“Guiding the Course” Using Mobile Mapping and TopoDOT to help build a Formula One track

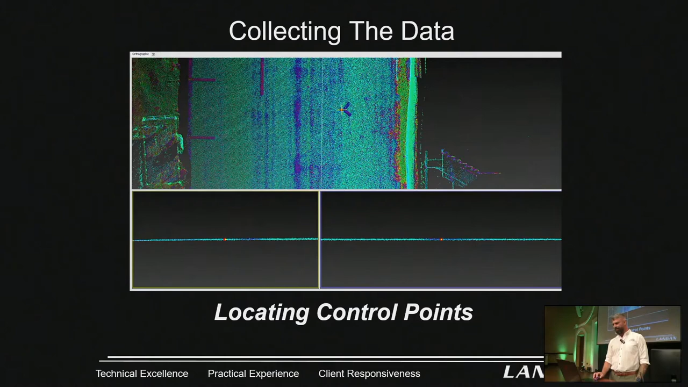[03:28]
And then the extraction. This is where we get to use topo dot. Extracted the entire site. Um, again, all to very high accuracy. To build a DTM for them to design. We were working with a company, uh, Apex. That specializes in designing race tracks in, uh, England. So we had to do a lot of back and forth.
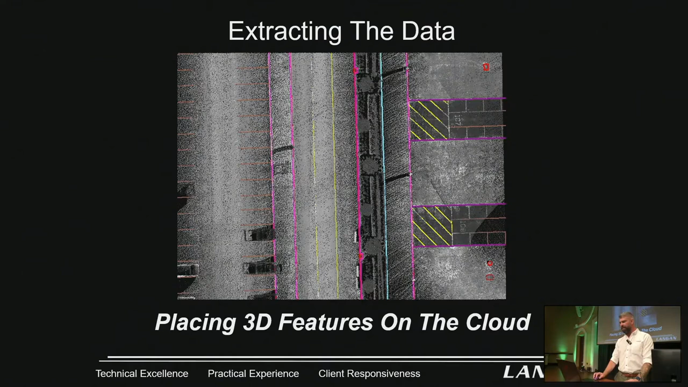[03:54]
And a lot of, uh, metric conversion for them. Ran into the whole US foot, international foot.
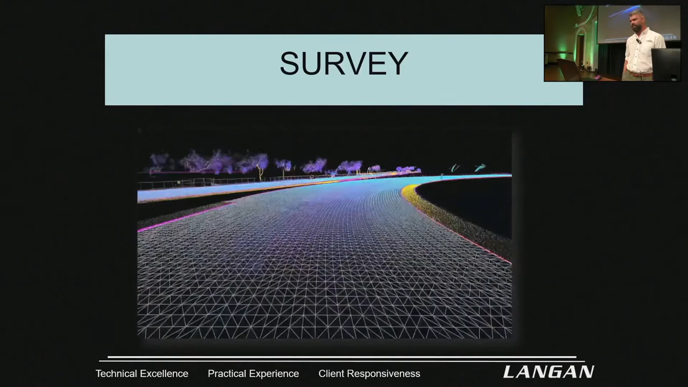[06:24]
And then the drains were manual. And then we would redrape them. Resample them after. We extracted them at like a ten foot interval. And, uh. Then we would drape them down. And, uh. It worked great. We had no issues. We, we had. We checked into digital level shots. And, you know.
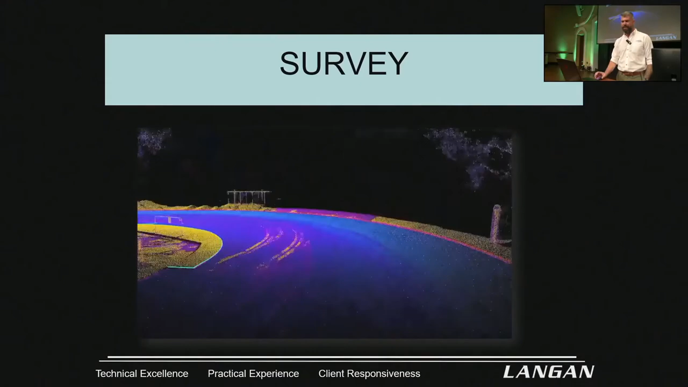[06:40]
A bunch of QA points. It was scrutinized at multiple levels. From the apex. And from, uh. Reifenberg. Which was the micro millers. And we never had a single issue. And you could see this DTM. It was, uh. This DTM was big.
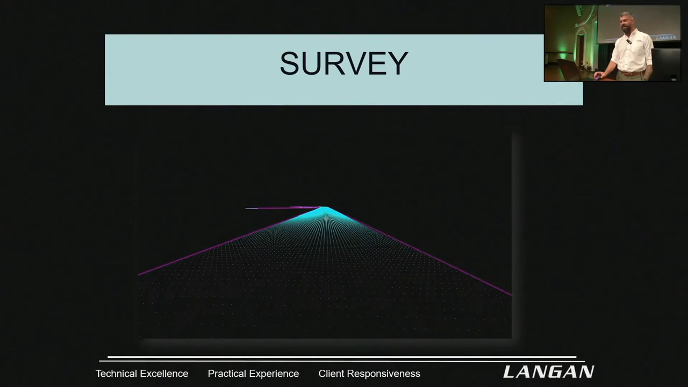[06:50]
Even in, even in segments. It was break civil 3D. It was, it was, uh. That many vertices. In these mile segments. This is, uh.
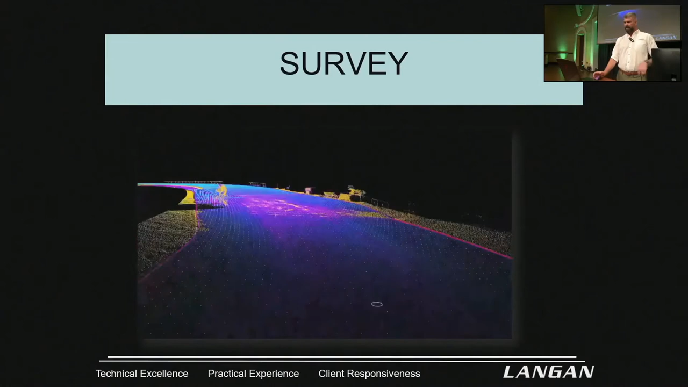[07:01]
This is turn 17. The stretch that we're going around. Right now.
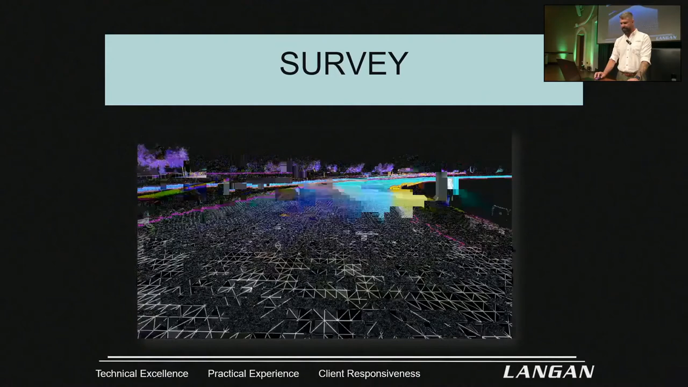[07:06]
And then this is, uh. We had to display the contours at, um. Point one. To be able to see anything.
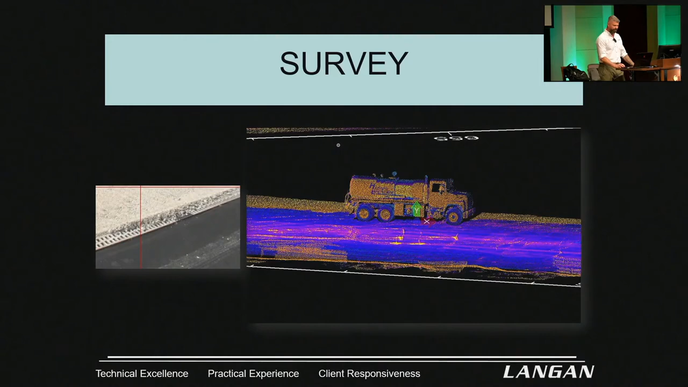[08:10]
Completely covered with dirt and rocks. And they wanted to extract it every foot. So we had. A lot of sections we couldn't extract until they cleaned it. We had to go back. But. That's the way it goes. And then here's them. This is Reifenberg. Doing, uh. Doing, uh. The last lift.